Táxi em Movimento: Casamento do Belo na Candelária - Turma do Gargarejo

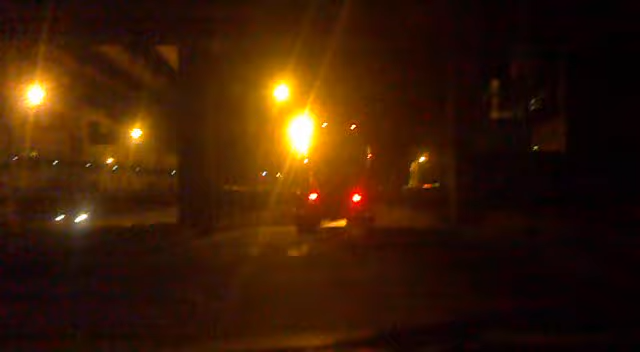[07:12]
Ou pelo menos não dessa altura, né? Que um caminhão dessa altura é capaz de entalar na passarela.
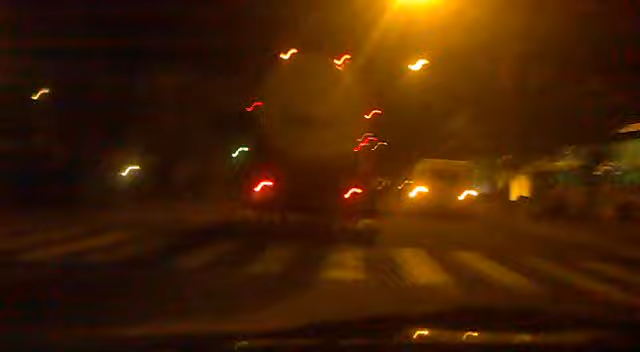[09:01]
Não é só pedreira, não, né? Tem que ter a coisa boa da vida também, né? Só porrada não vale a pena. Aqui eu tô passando o lado direito, é o Museu Histórico Nacional. Eu já mostrei, já filmei o Museu Histórico há bastante tempo atrás.